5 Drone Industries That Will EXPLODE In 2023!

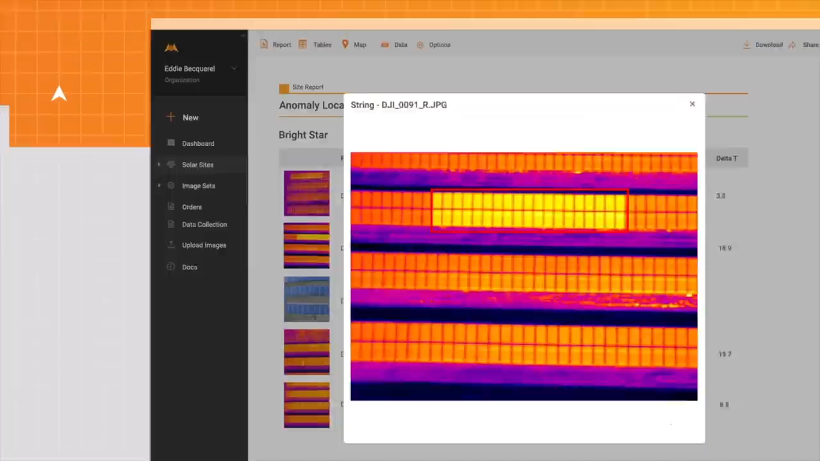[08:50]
automatically detect and annotate anomalies at large scale in a matter of hours rather than taking weeks of time from field workers manually inspecting solar panels one by one.